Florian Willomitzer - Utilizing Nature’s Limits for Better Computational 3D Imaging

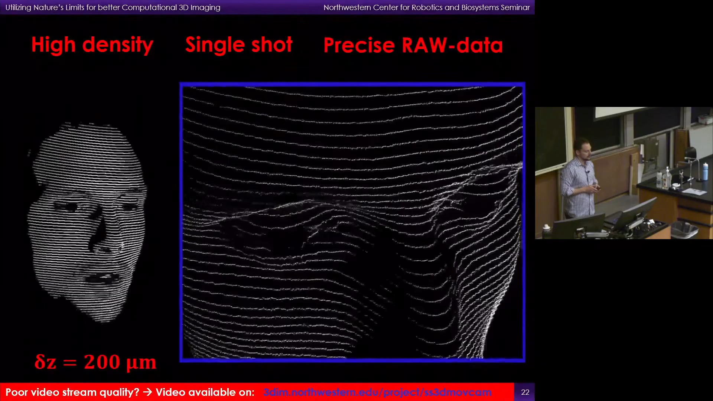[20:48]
And I have to emphasize that I always show the raw data here of the sensor.
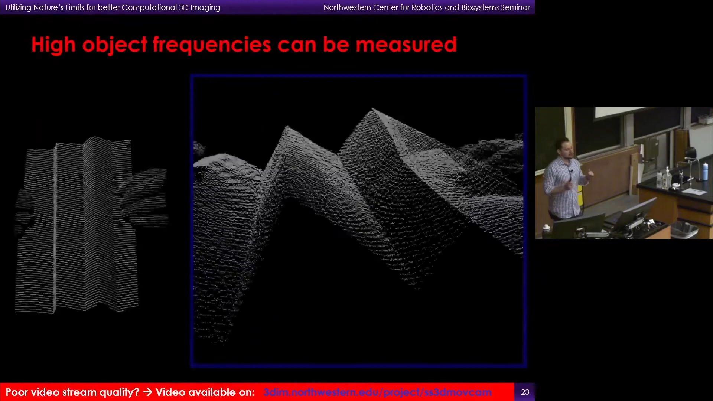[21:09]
And remember, because we don't have pattern codification or because we don't have spatial correlation,
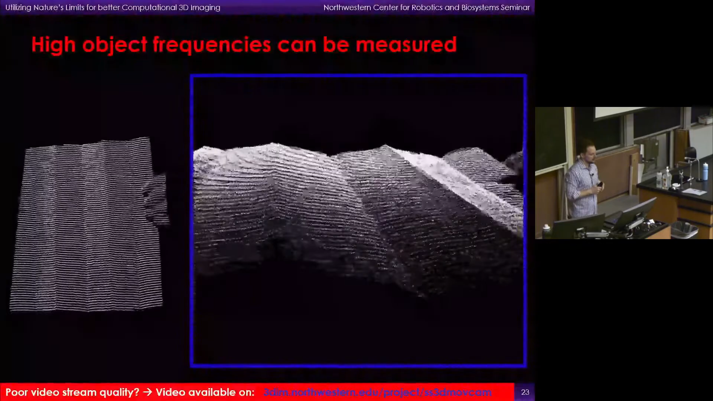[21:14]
we are also able to see the edges of objects.
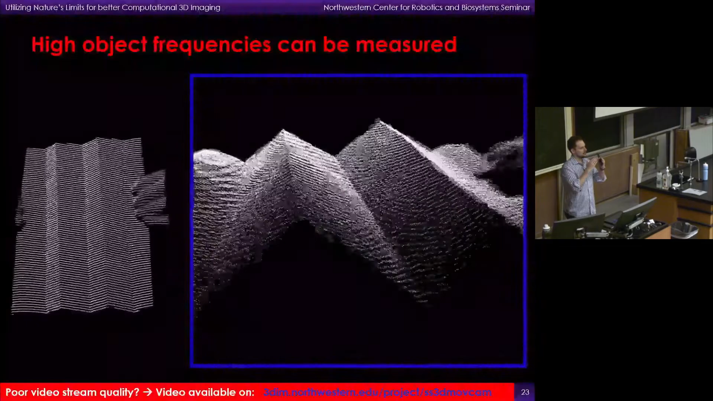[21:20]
So the edges are nicely preserved that we can see here in this kind of folded paper accordion experiment.
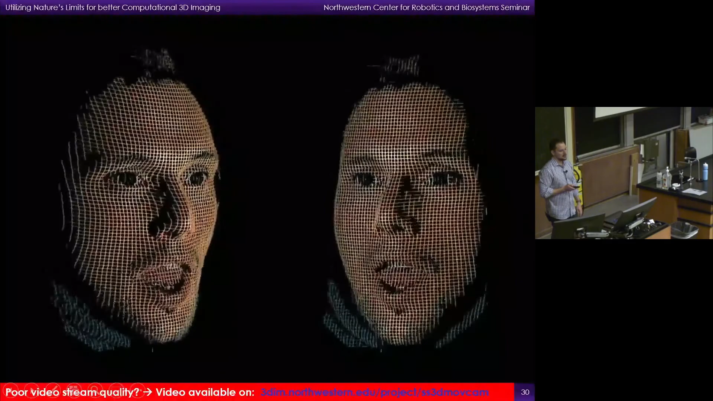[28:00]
Still raw data no post-processing and I think many people in the audience can actually imagine what you can do with a 3D sensor that outputs this kind of data quality.
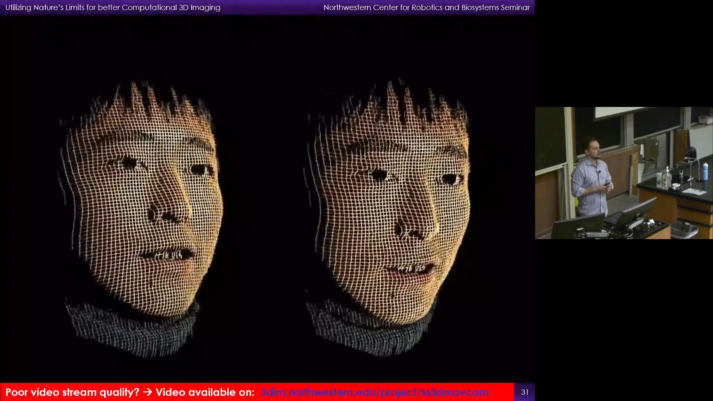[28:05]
And this is the last video that I show for this research track which shows now the real-time capability. This goes back to your question now.
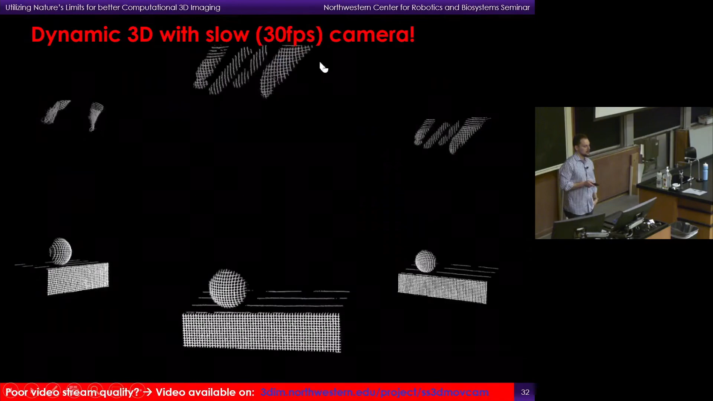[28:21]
So even if we use slow cameras here that are working only at 30 frames per second we can still image this jumping ping-pong ball without any motion artifacts.
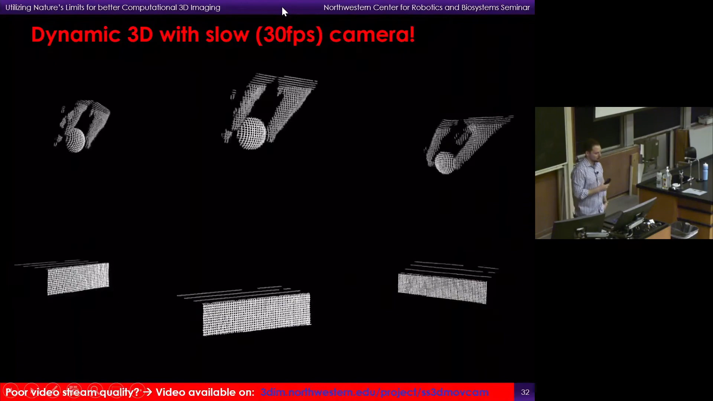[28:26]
And this can become now very important for the 3D inspection of fast processes
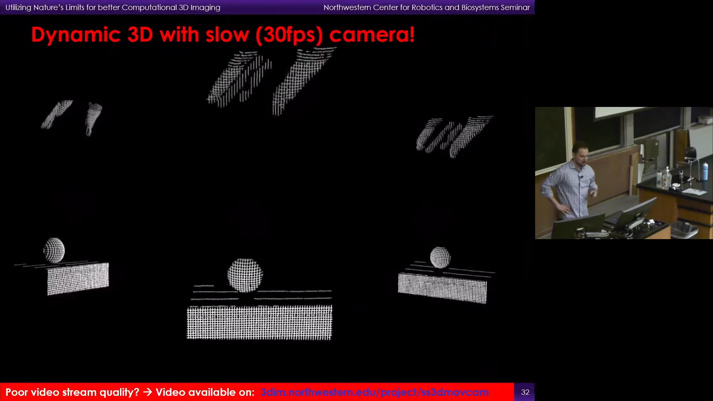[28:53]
would actually be my answer to a question that you maybe want to ask. So these very fast processes right? So think about a flying bullet for example. How can you still do that?
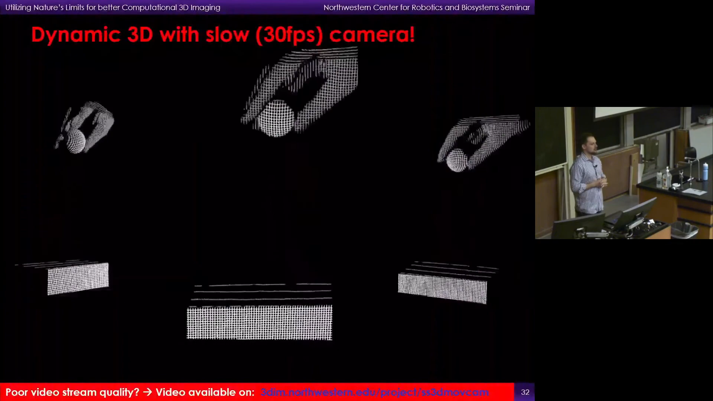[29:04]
Because the you know the exposure time of a camera can be very short but it cannot be indefinitely short. Right? And how you can do that is actually with pulsed illumination.
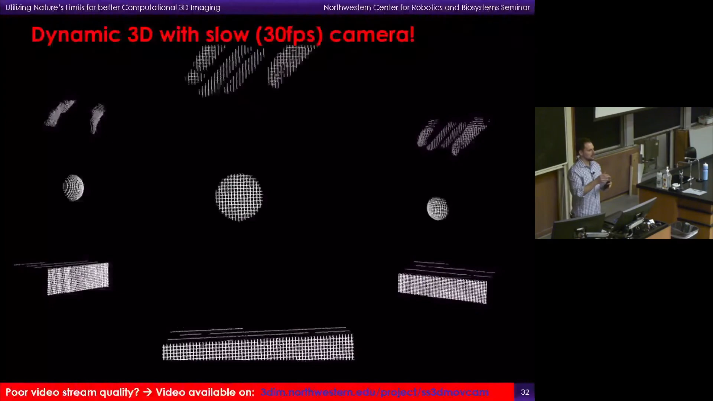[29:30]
And like but very short exposure time. Yeah. So that's important. The frame rate was 30 frames per second but the exposure time was quite short. Yeah.